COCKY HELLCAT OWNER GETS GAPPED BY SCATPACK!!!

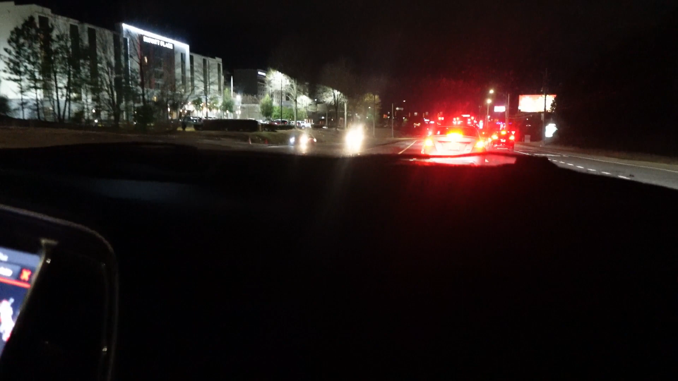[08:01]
Oh, what's that? She just. That was my shit that was popping. Oh, okay. No, I heard some shit say shh. Yeah. Oh. What this is behind us? It's a wide body. Oh, he trying to get on side of me. Hey, that's crazy. Oh, no, it's that.